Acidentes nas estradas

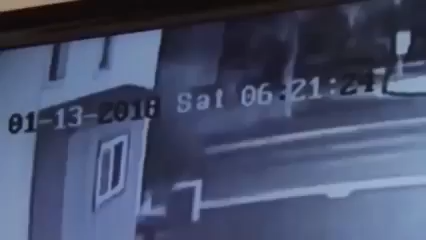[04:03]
La cámara instalada en este vehículo también captó el vuelo de un coche que salió disparado tras golpear una mediana.